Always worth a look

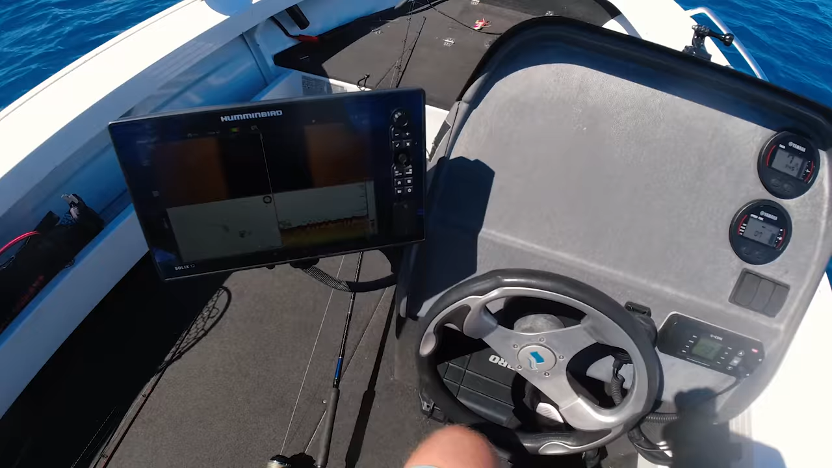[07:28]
where did it come from there he is on the side scan
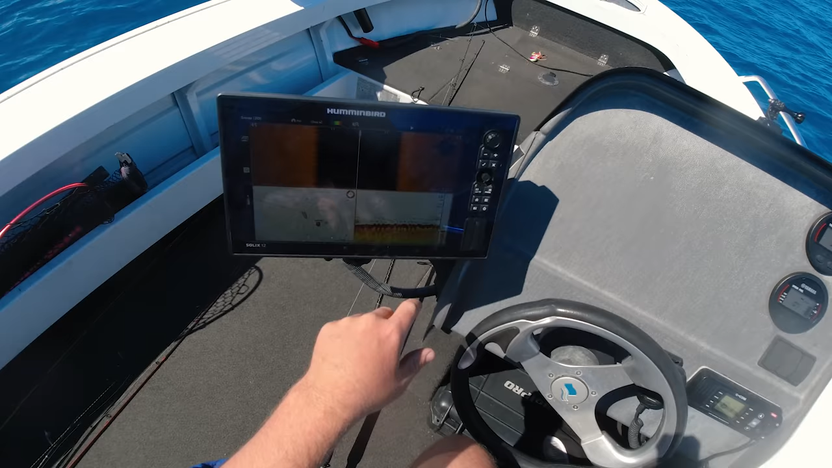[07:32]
how's that for a sound it's a whale how's the whale side scan
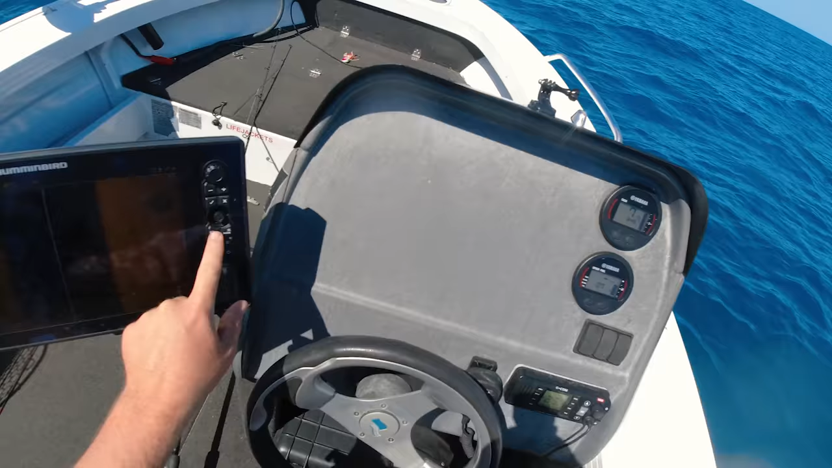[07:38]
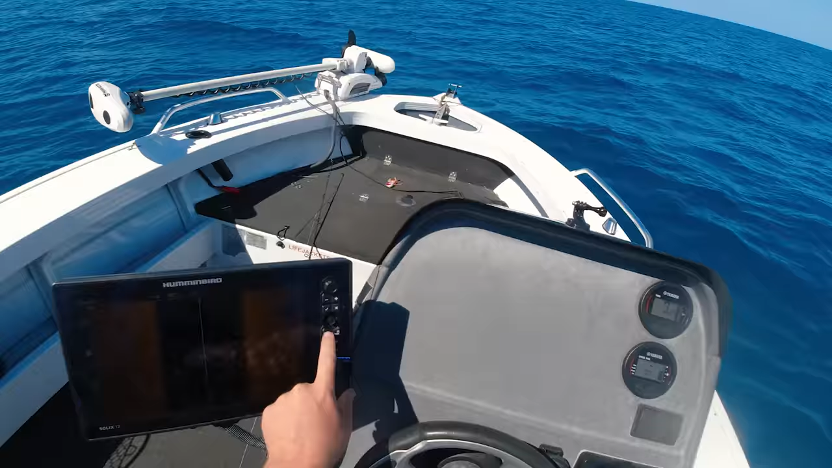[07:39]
oh that's gold i'll take a photo of that oh it's two fish